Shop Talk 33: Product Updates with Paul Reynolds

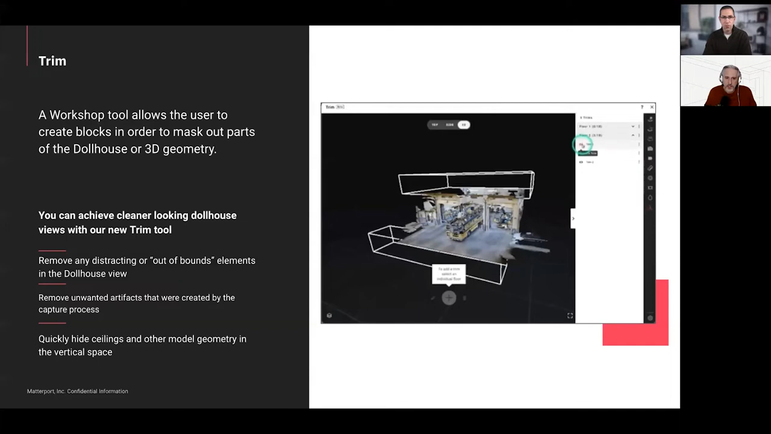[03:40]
or hide parts of the dollhouse mesh the 3d mesh that we show in the dollhouse view um it's a visual masking so we're not actually cutting uh away geometry in the out of the original capture scan um and it's only really affecting that dollhouse view um
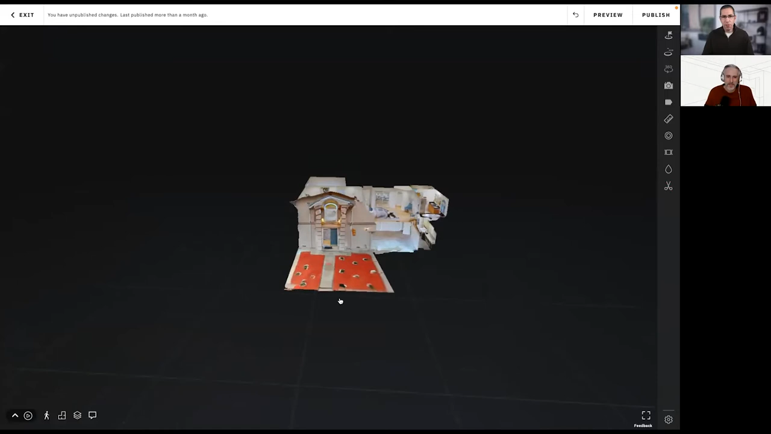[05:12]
this dollhouse which we're all very well familiar with the trim tool is
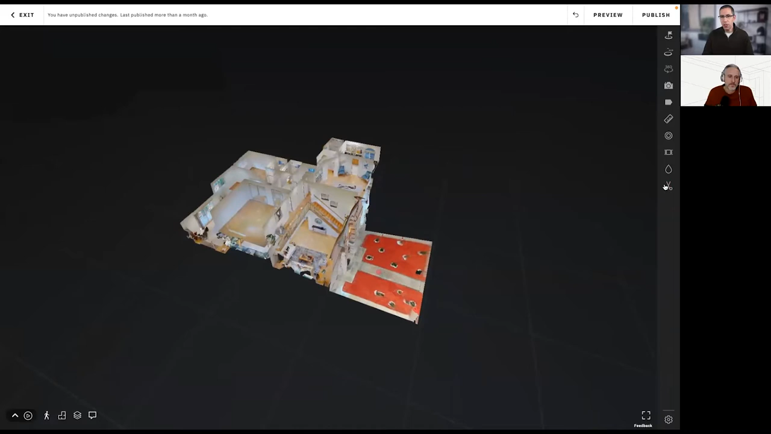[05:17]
right over here in the bottom little pair of scissors and once you click that you have access to these
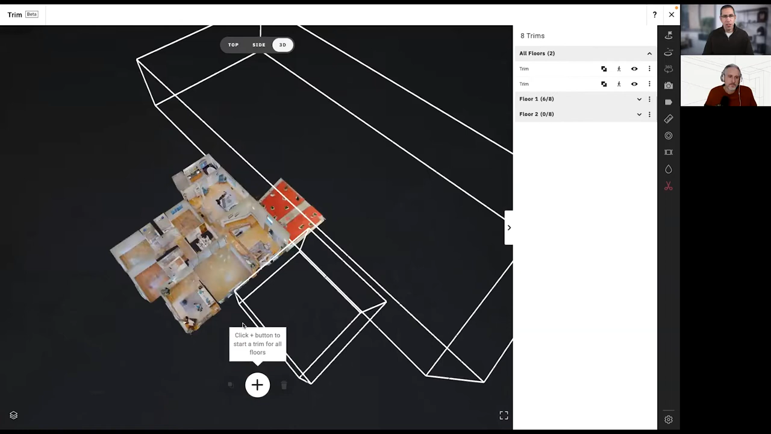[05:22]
little boxes or volumes as paul said and you can look at them see what's on floor one so now
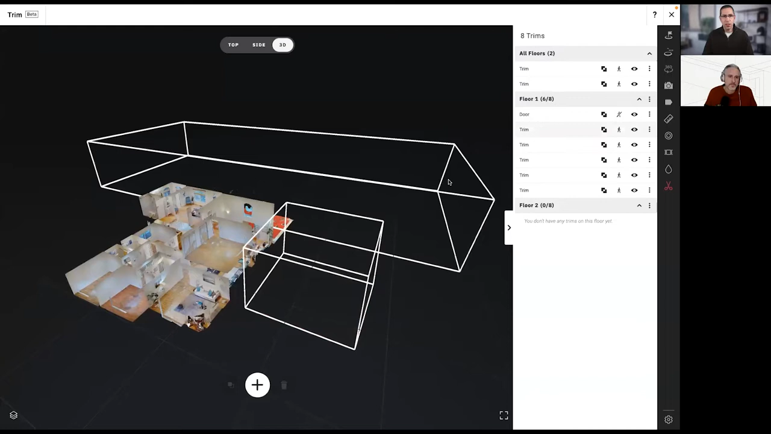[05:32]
i think things changed i don't remember how long ago but it's a little different where you have a lot more control over the volumes and you can move them this way and you can also uh rotate them so yeah rotation was
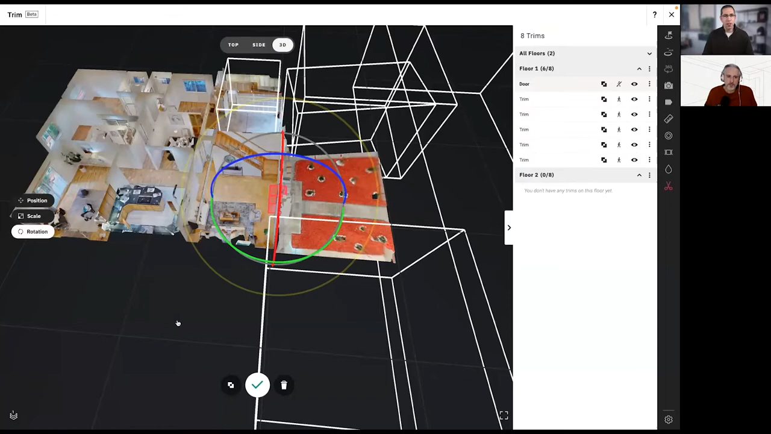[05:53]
a huge request um and it's really handy if you have like a pitched ceiling or you know a vaulted ceiling and or you have these kind of artifacts going at an angle uh you can use one box and
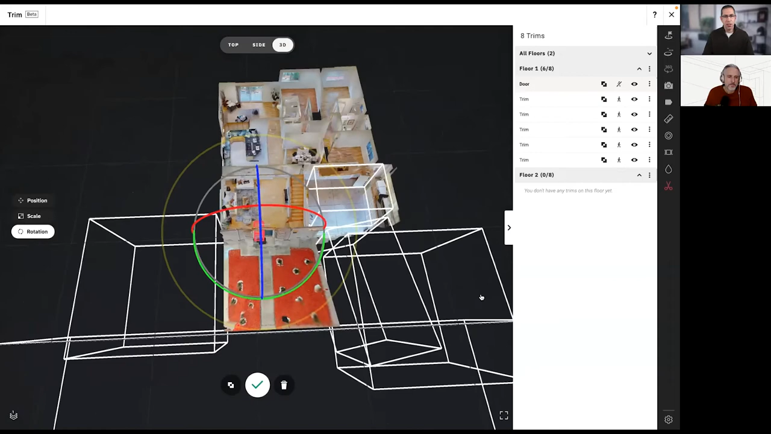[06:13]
the landscaping here is kind of at an angle so yep that's like yeah that's another good one um but uh yeah so
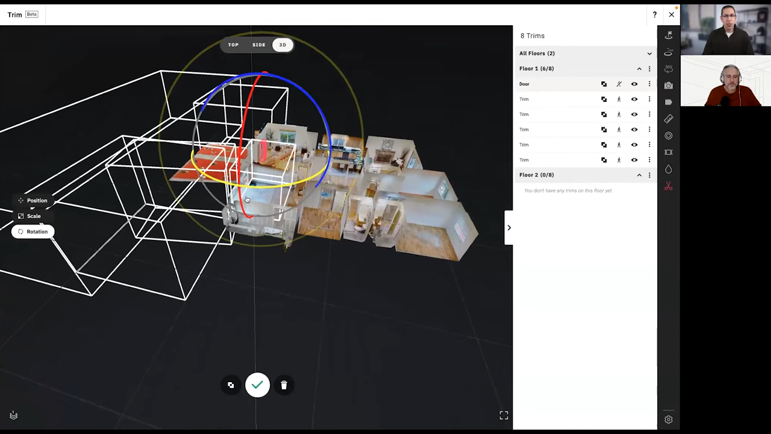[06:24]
you as you can see i i've got one uh in here if i go ahead and uh remove this i
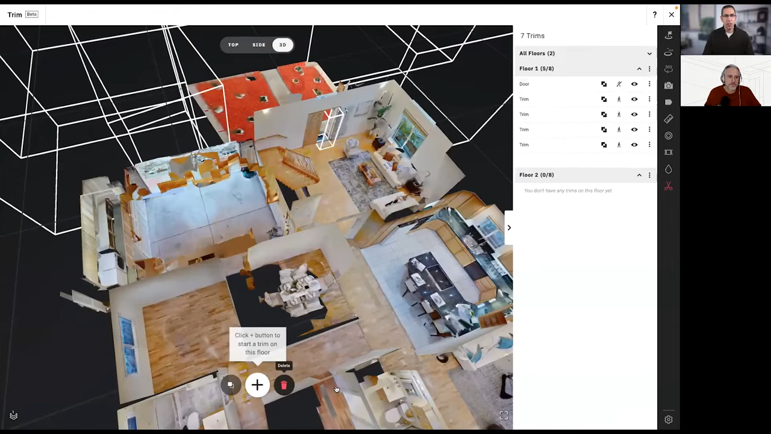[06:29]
can trash that you can see there's a bunch of uh debris and mesh there from you
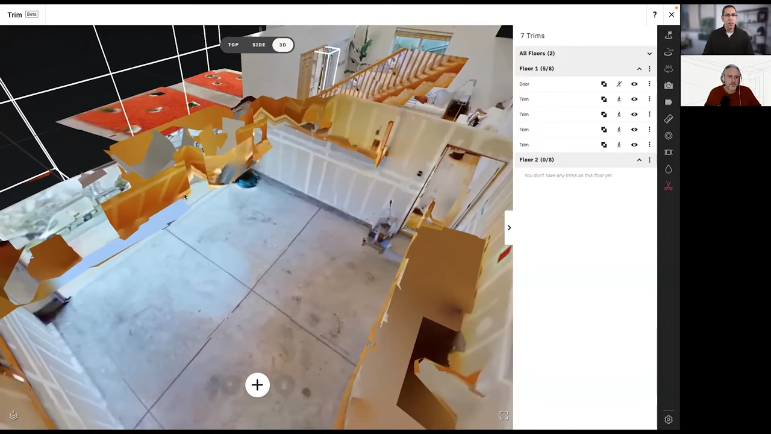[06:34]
know stuff that's on top of the garage here and just random things
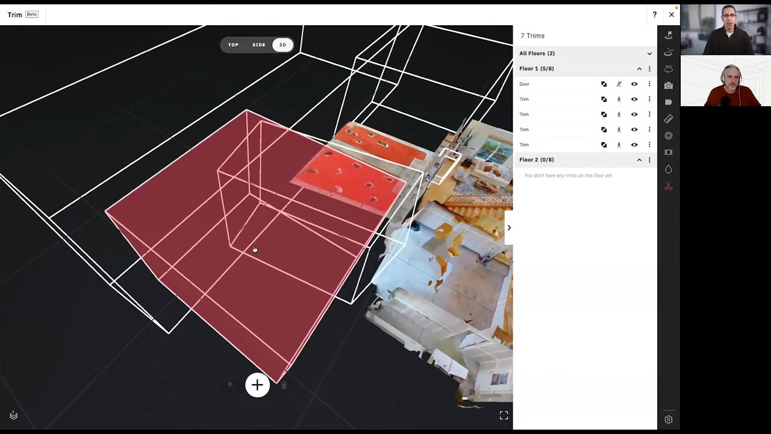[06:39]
delete all these let's just hide these
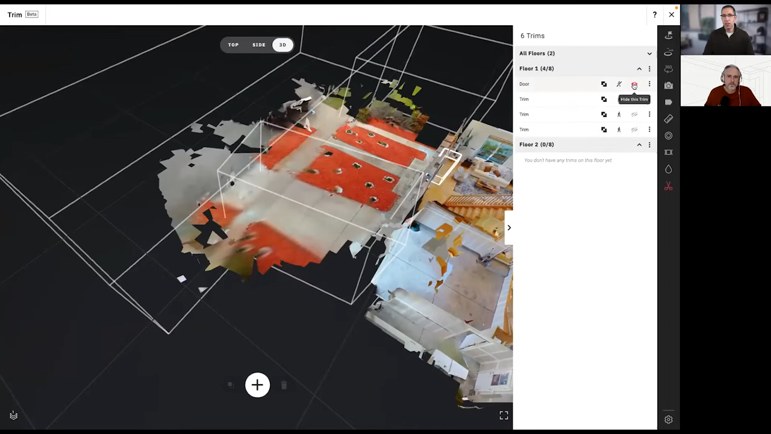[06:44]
this is what you know your typical front if you are scanning outdoors you can see that uh you know it doesn't look very clean and neat and sure you can do this with trim lines in capture but what if you forgot uh or your you know uh capture tech forgot or anything like that in order to fix that uh via capture you got you know you'd have to uh place that trim line in there and then re-upload
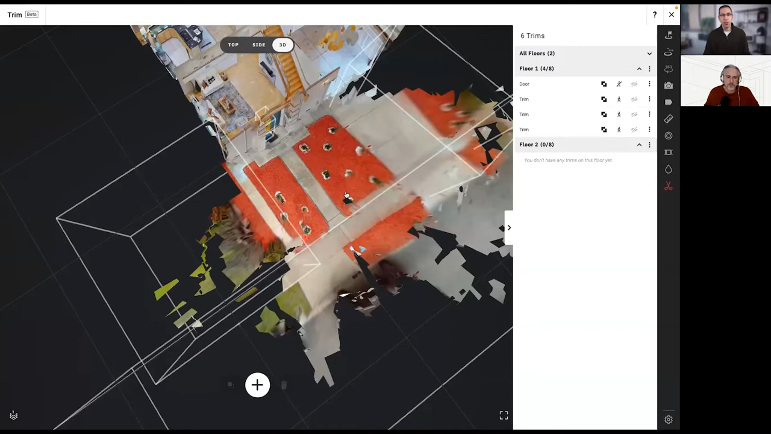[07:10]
it and of course those are only um i guess you'd call them like i guess horizontal uh not horizontal like vertical trim lines they don't work on stuff
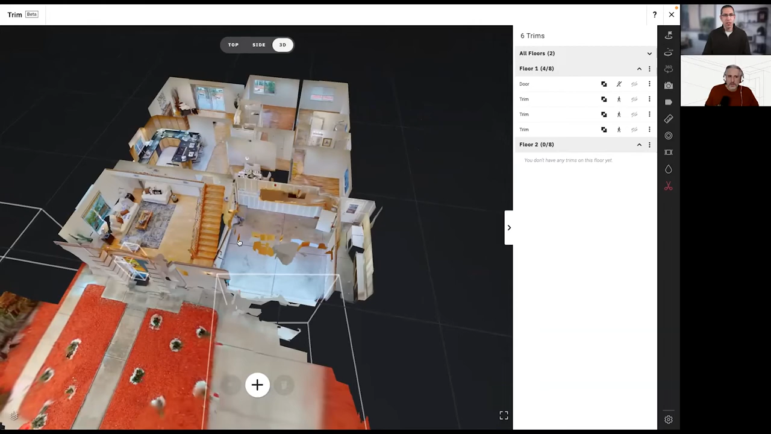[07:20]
like ceiling mesh like this i would not be able to get rid of this uh clutter up here from the dollhouse with the trim line it's just impossible it would eliminate the floor as
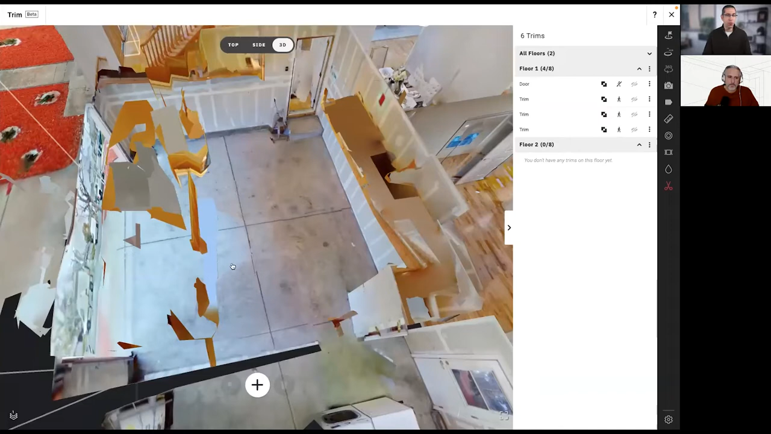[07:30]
well yeah and i uh just so folks know that this is the post
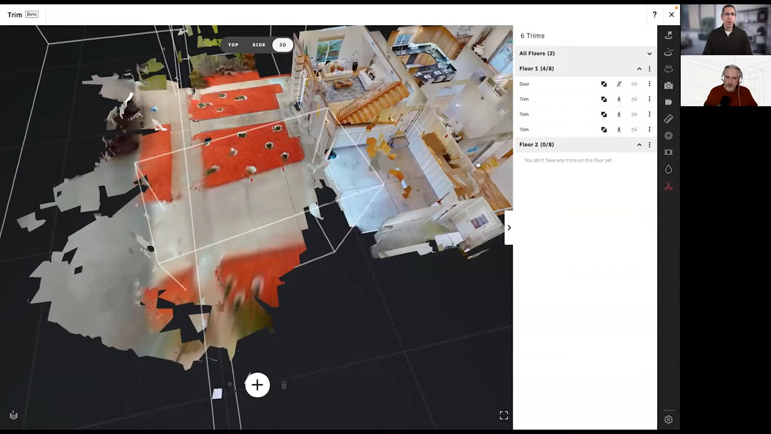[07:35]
process you know what we call workshop so after you've captured a space
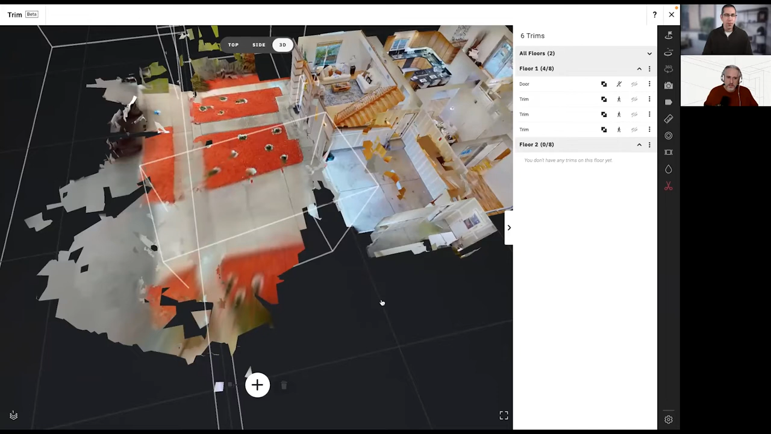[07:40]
uploaded it and it's become processed into a space on your my.matterport.com uh you go to the space details and in the upper right there'll be an edit button and
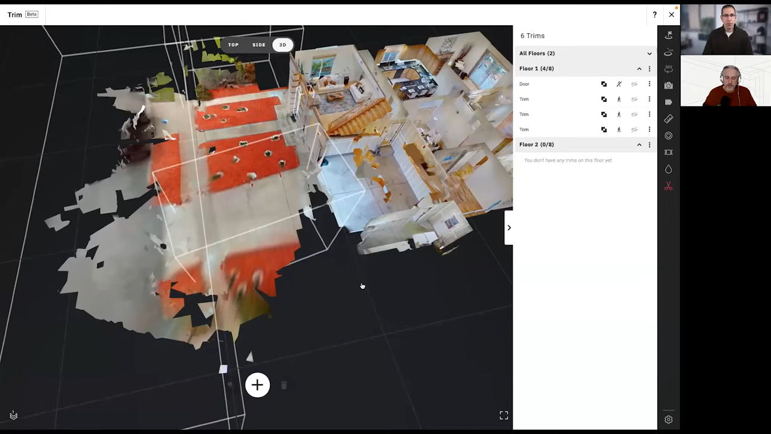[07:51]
that'll take you into this workshop tool and so yeah this is a this is uh i probably should have said that from
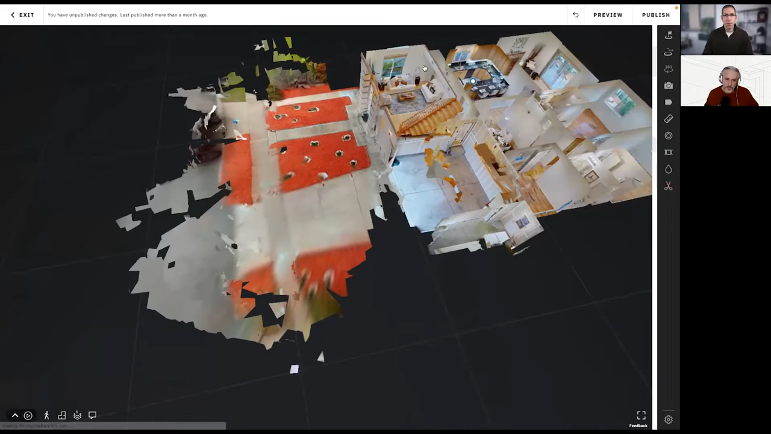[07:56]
the beginning this is a post process trim uh versus the trim that happens in capture you know that's pre-processed so that geometry